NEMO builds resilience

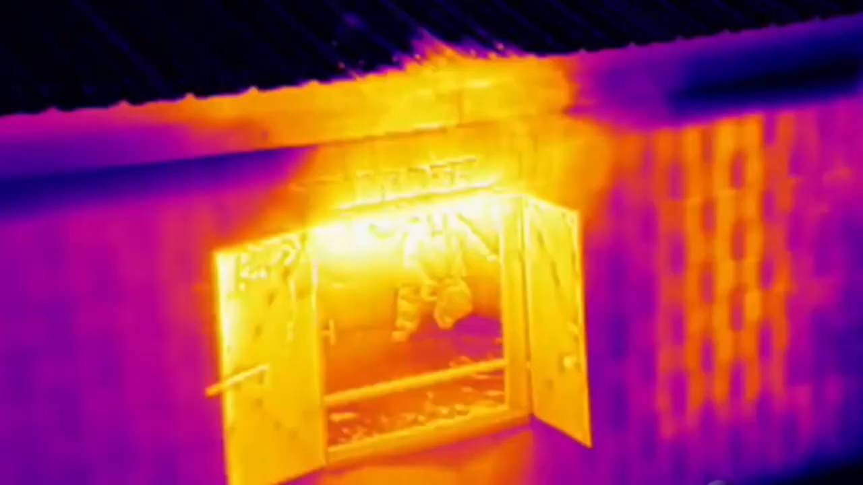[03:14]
These are high-tech drones capable of operating in adverse weather conditions for up to 45 minutes with infrared technology.